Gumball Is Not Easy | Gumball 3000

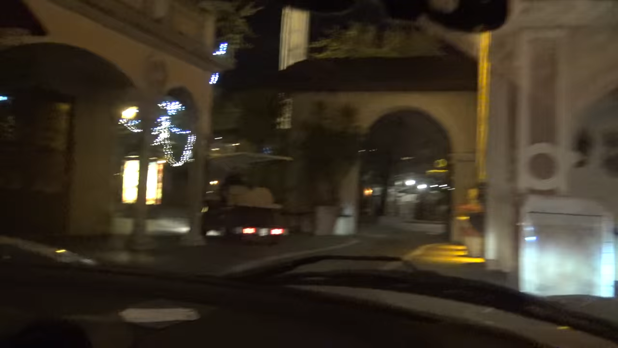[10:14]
We're following this guy in this golf cart to find out where we're parking.
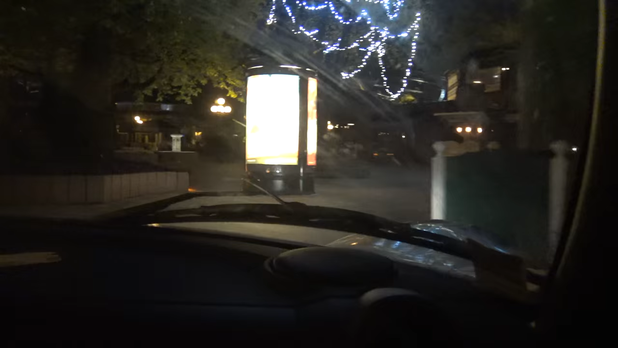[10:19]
This guy's been doing laps all day of this car park, basically showing everyone where to park. We're driving through a theme park.